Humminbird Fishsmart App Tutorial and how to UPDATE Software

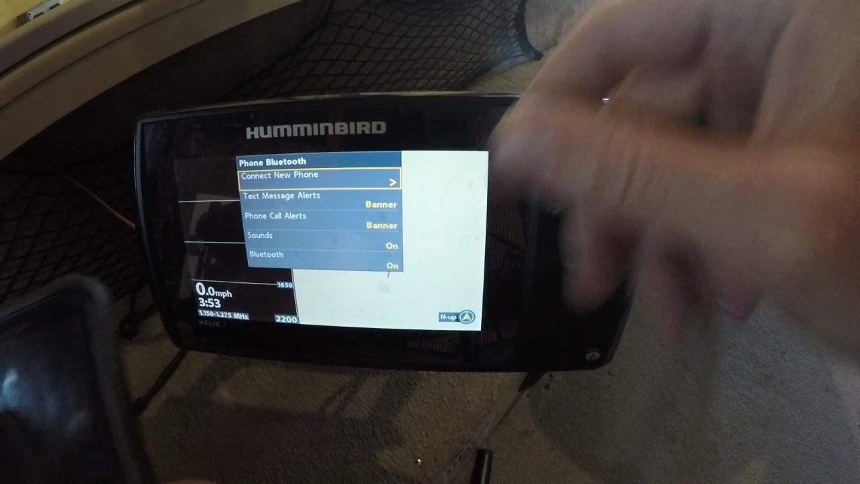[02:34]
On screen: speed 0.0 mph
all you're gonna want to do make sure that your Bluetooth is on go over here connect new phone and
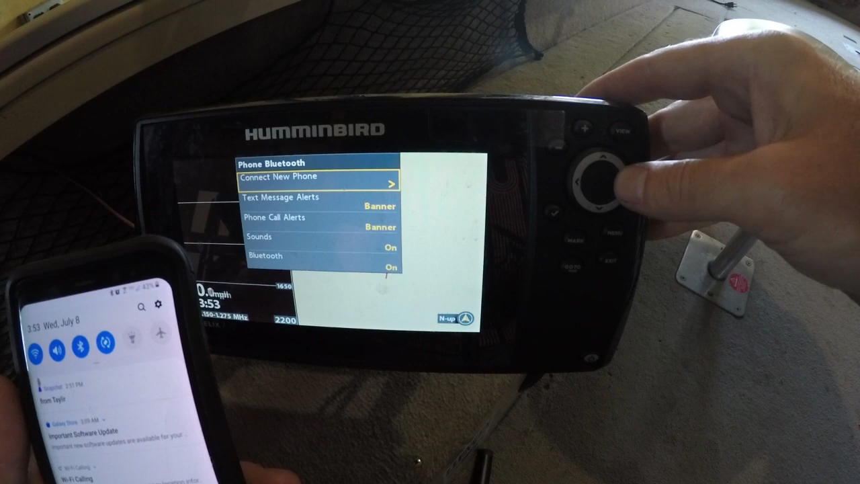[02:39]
Turn your Bluetooth off turn it back on and your Bluetooth menu is gonna pop up
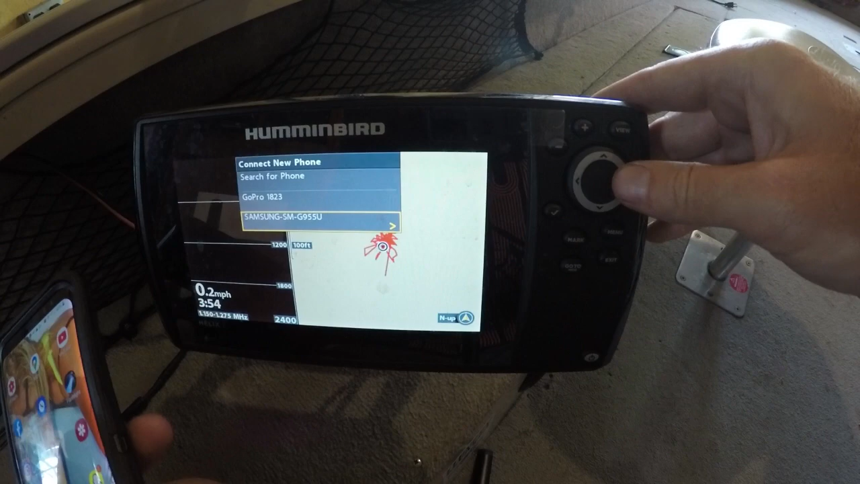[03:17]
On screen: speed 0.2 mph
to the right on your phone is gonna prompt you Bluetooth pairing request hit the ok button
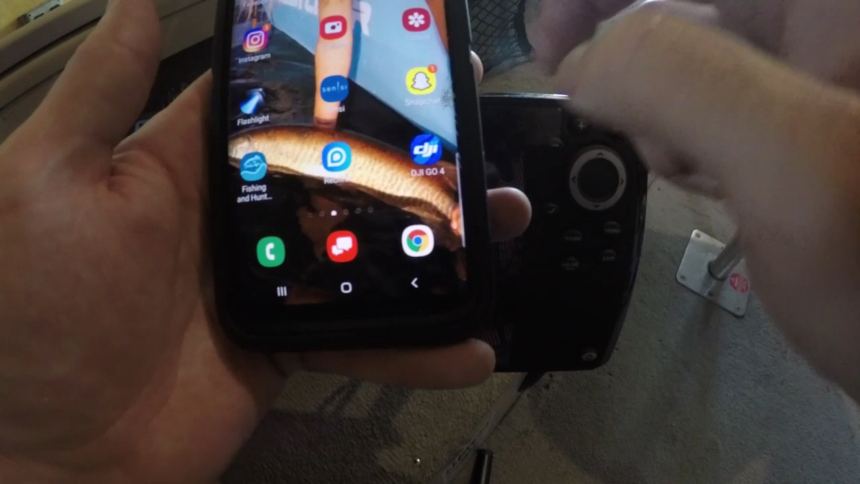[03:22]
Samsung is connected And then hit that allow button just like that right there and now your phone is connected to your Humminbird
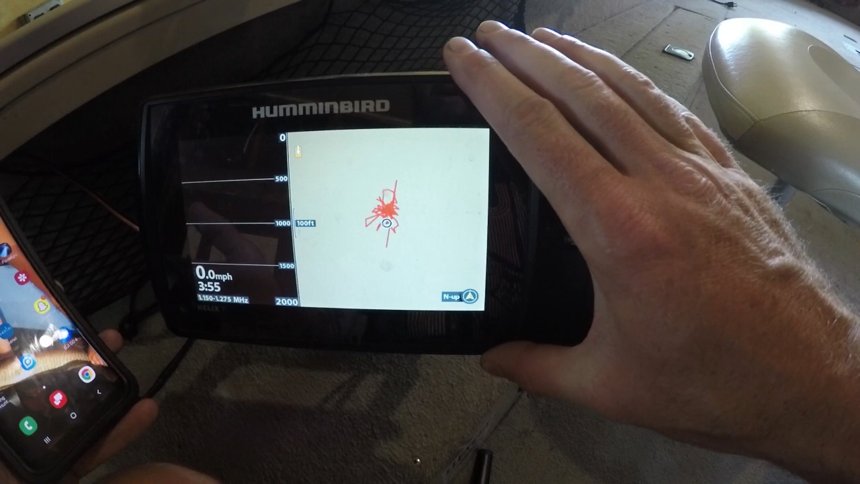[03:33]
On screen: speed 0.0 mph
So you're actually gonna get your text messages through here, but most importantly
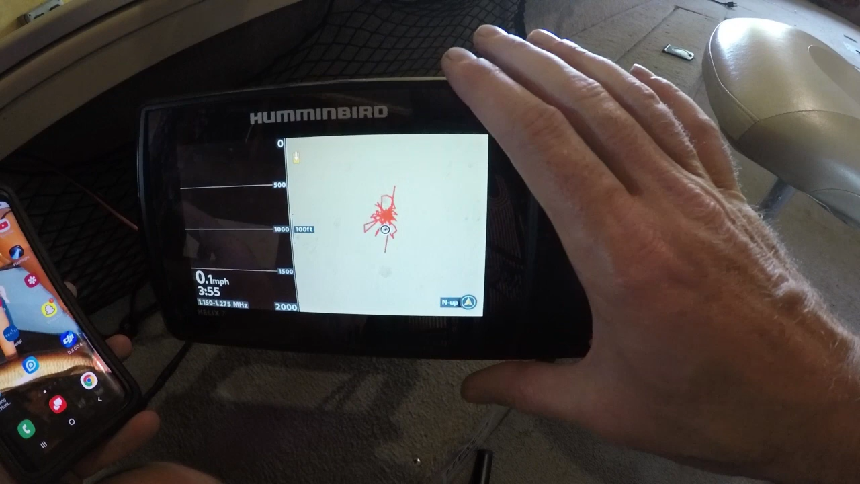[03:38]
On screen: speed 0.1 mph
Your app your new Humminbird fish smart app is now going to be connected to here,